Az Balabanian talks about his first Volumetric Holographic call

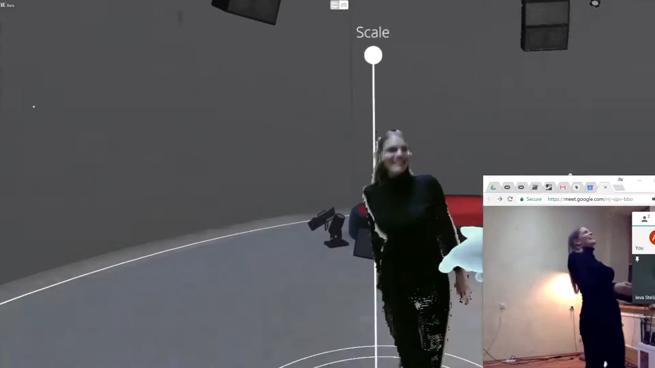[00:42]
you know, essentially create a 3D version of a person only by using two sensors.
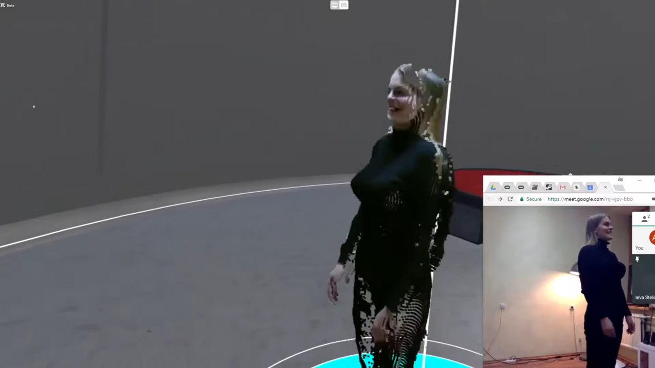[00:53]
So the call I had was them using two Kinect without a green screen in a just a normal lit house without any special lighting on the person. You know, I saw that they were just had, like, lamps in the room,